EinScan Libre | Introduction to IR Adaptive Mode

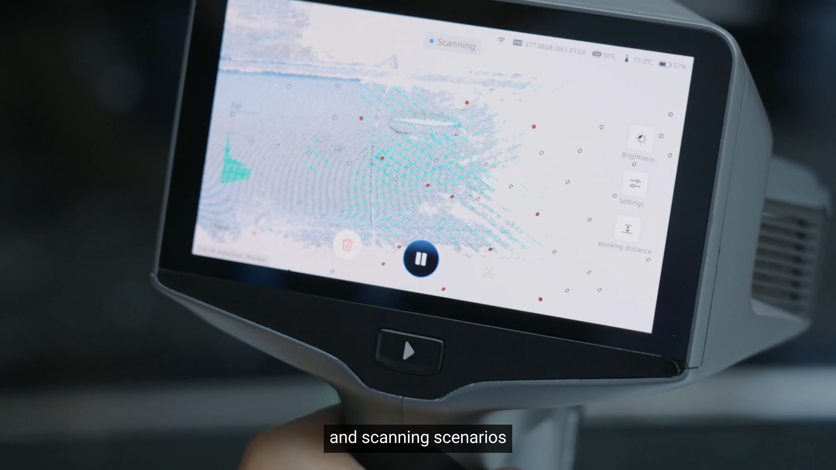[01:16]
whether you are dealing with shiny surfaces or working outside.